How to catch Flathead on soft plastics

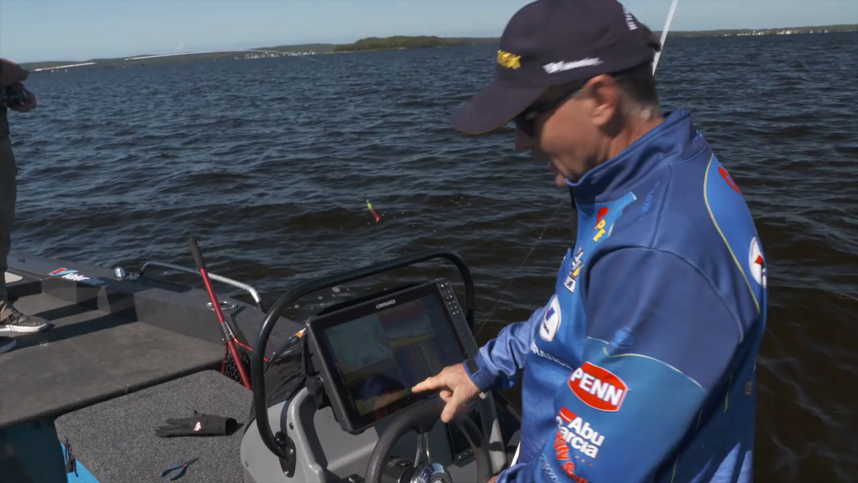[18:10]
That's the cockle bed there. That's a little bit of bait in amongst it, but that's all the cockles coming up off the bottom. The flathead love hanging around structures, so that's a great place to find them.
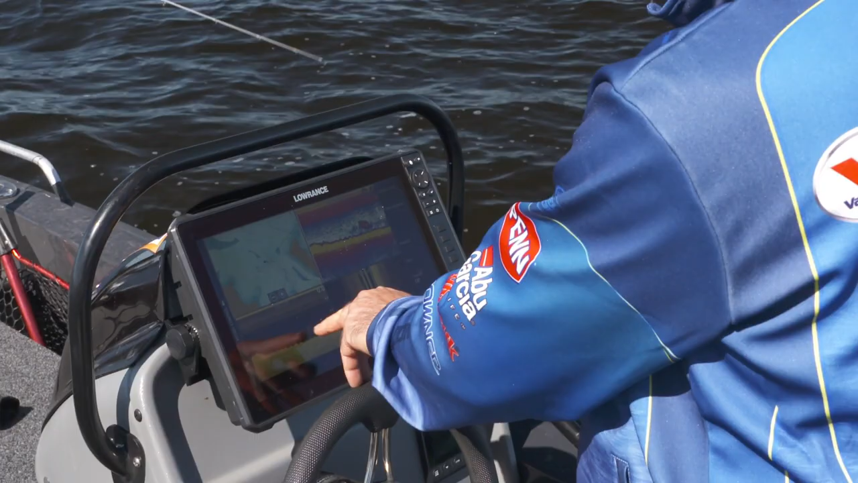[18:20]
He's in all this weed as well, a little bit shallower, so I've gone down slightly smaller jig head size, but perfect spot to be chasing one there.